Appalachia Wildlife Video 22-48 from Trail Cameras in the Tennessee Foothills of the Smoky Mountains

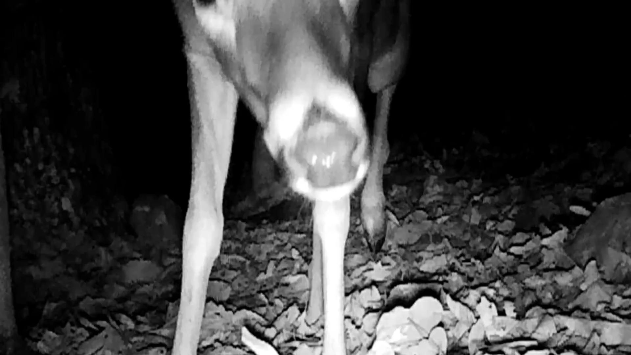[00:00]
Well, the books are everywhere. They're everywhere.
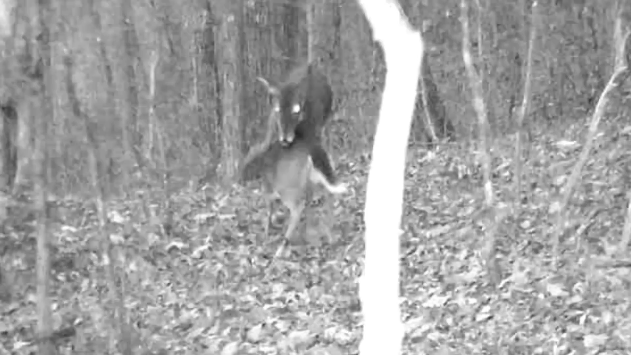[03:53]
Now here's one up in the rare glints, an old fawn, still trying to feed off his mother. But she ain't having none of that. He's too old for that. He's too old for that. Come dark, up on the ridge, it's checkout time.
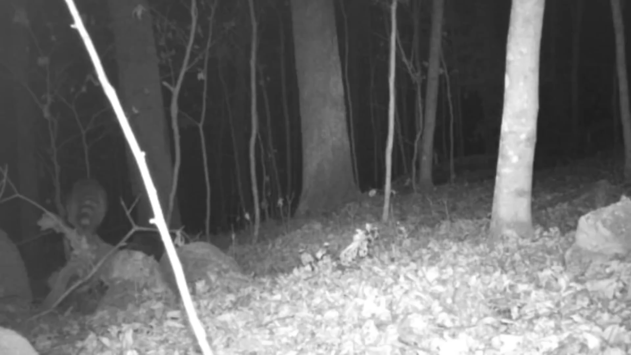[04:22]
And they've got to check into these cameras. They can't help themselves. They're so curious. So is the old bucks out rocking these trails when it gets dark.
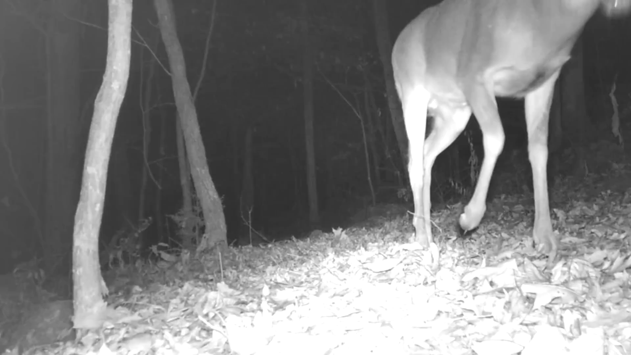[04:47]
Got to check these cameras out, don't they? What is that? So is the little old foxes.
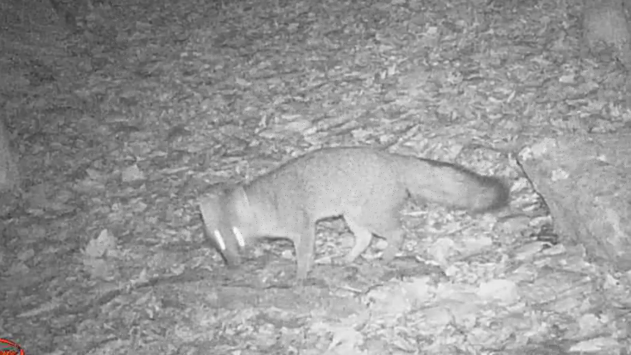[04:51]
Different shift at night.
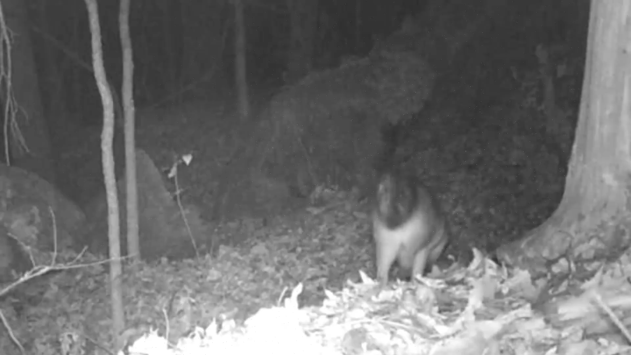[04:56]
Foxes is everywhere. I mean, they're everywhere. But hello there.
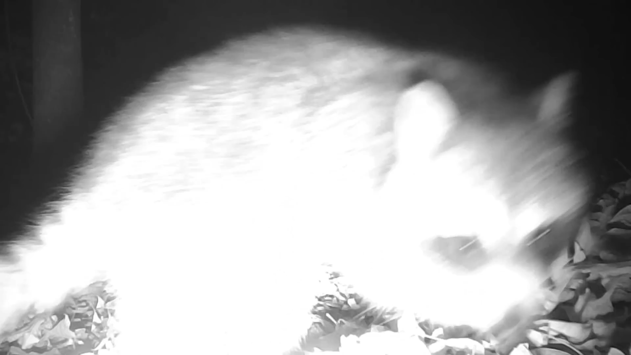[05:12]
Moving on through.
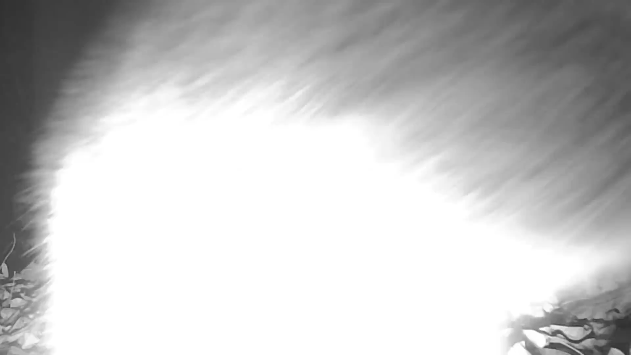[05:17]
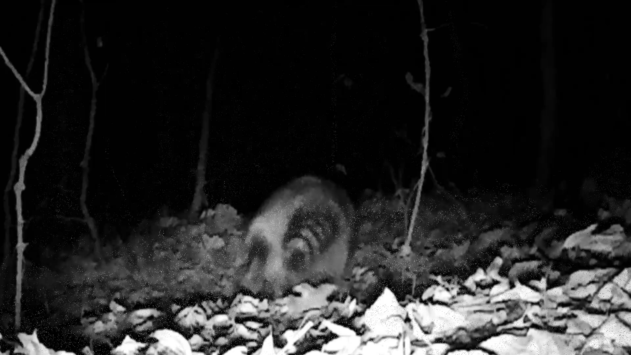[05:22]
And they like these acorns too. They eat what they can eat. They're fattening up for winter.
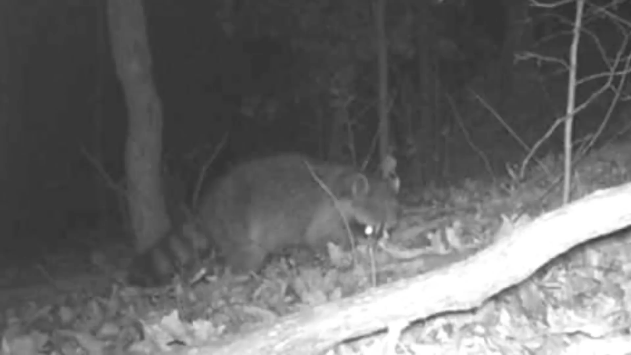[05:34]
Now look here. Big old bobcat. That is one big bobcat. I hadn't filmed one in a few weeks.
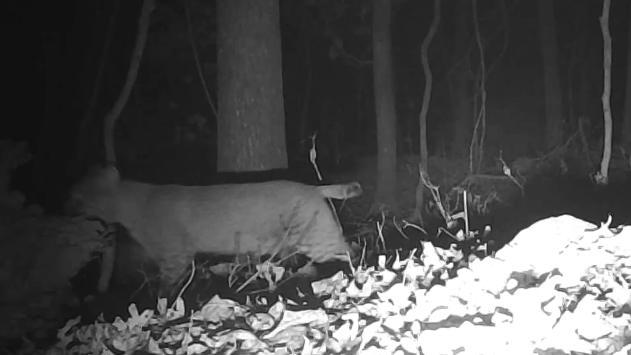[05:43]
But they're still around.
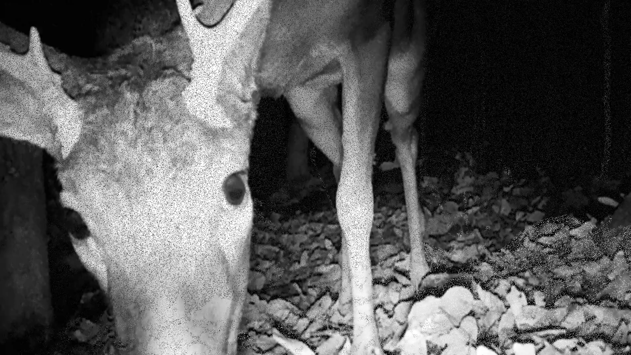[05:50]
And these bucks, they just liable to see them anywhere. But after this rut's over, you'll be lucky to see one. They'll go back off in these thickets and disappear.
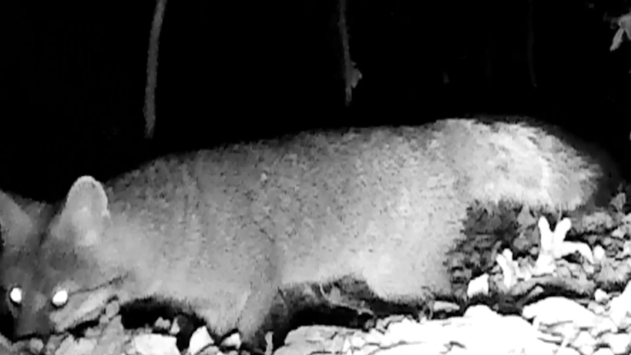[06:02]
But these old foxes, they always around. Seem like the old big'uns just off the edge of the cameras. Just catch a glimpse of them coming in here. There's a big one, just off the edge of the camera distance. Good six point there.
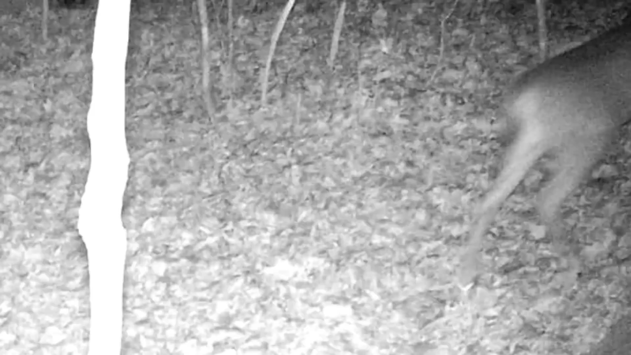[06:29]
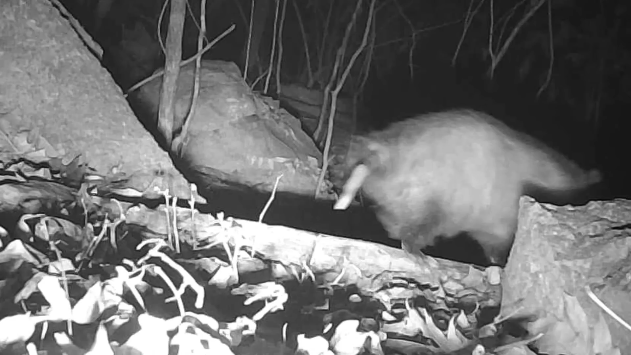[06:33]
The old possums, they don't care what's going on. They've got their own little business to tend to.
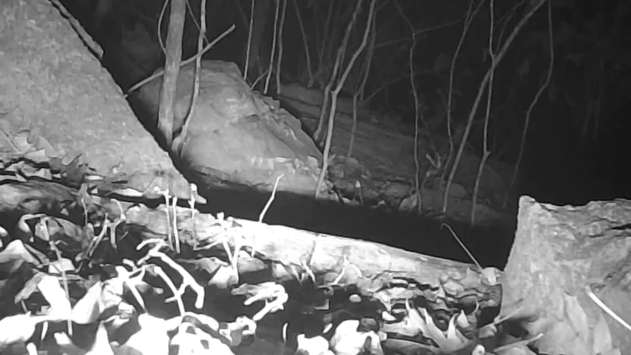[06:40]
Look at that. There's old flat top. Looks like a flat top, don't it?
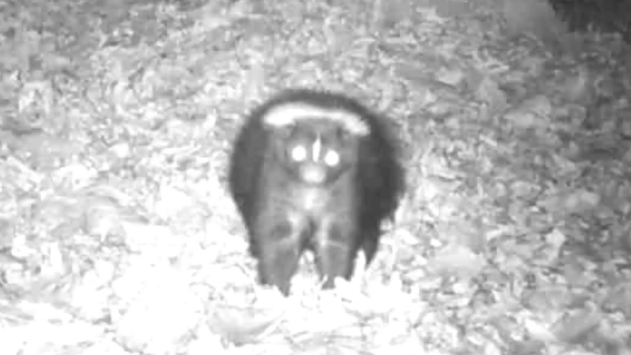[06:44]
But that's old wishbone. He's out making his rounds too.
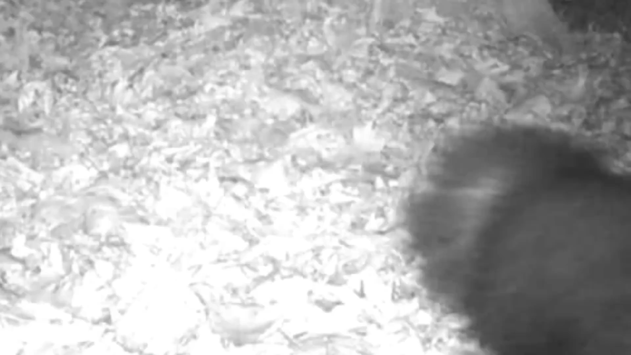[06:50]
He's come out of the rock motel. He's heading back up to it.
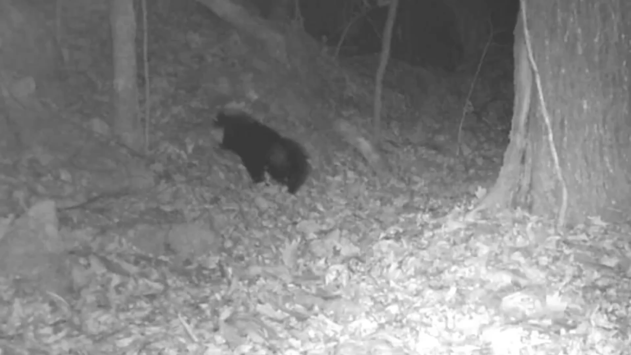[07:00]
I don't know if he's moved in or what. There's old coon checking it out.
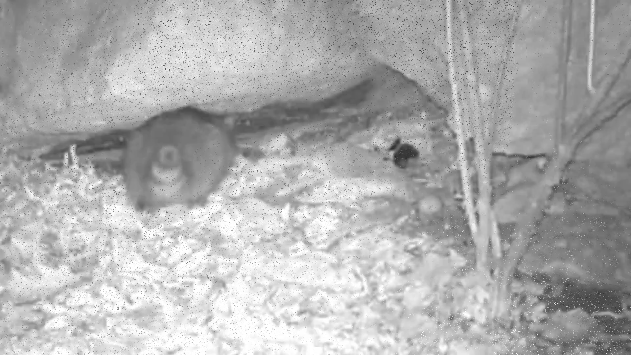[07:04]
He don't want to get in there. But they can't help their self. They're so curious. So's the old fox. He's checking out things too. And these bucks, here at the pond, they're so skittish.
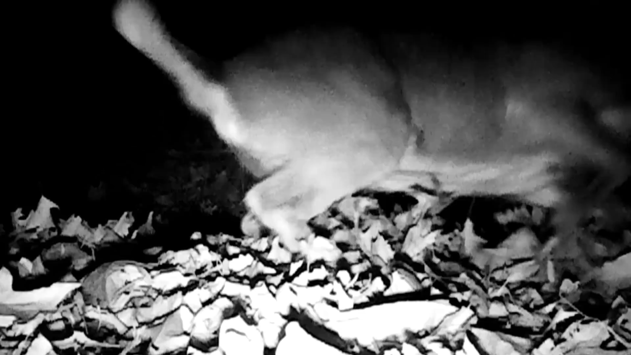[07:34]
But they're on the moon. And the coons, it's check that time, check in time at the pond.